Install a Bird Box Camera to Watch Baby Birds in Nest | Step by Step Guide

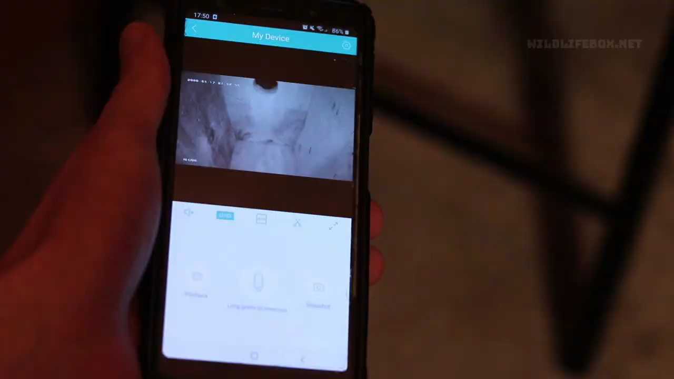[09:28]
And then you click on the camera once it's appearing on the app and there you go.
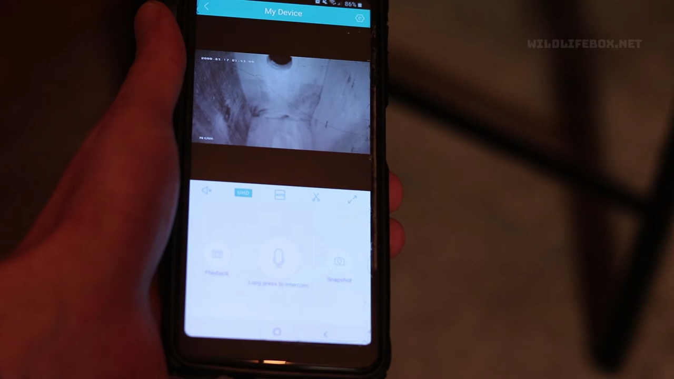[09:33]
You can see the images. You may want to just focus your camera just to get a nice sharp image. But there you have it.